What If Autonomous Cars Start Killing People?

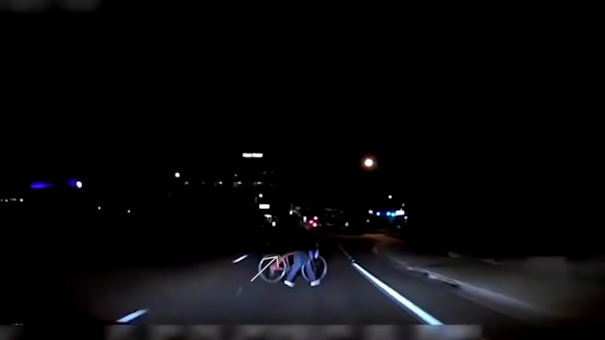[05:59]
the vehicle needed to be 1.3 seconds away to determine emergency braking was required, and by the time they were 1.3 seconds away, it was too late to stop.